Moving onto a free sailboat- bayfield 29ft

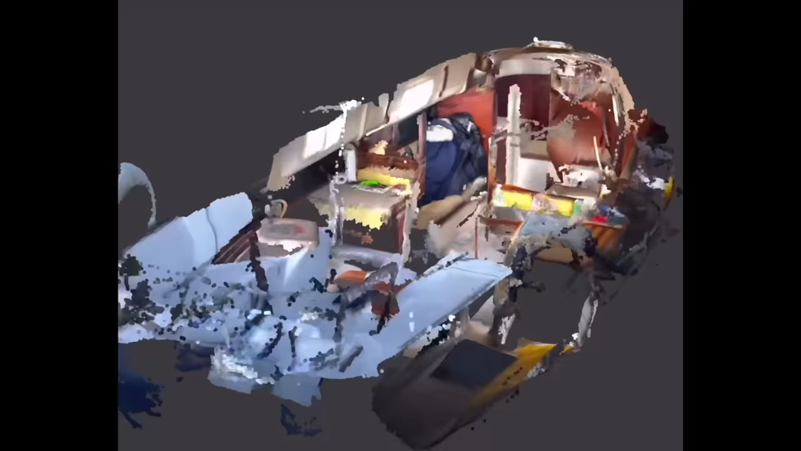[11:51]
I took a laser scan, a lidar scan of the boat using Scanaverse iPhone app. It's pretty cool.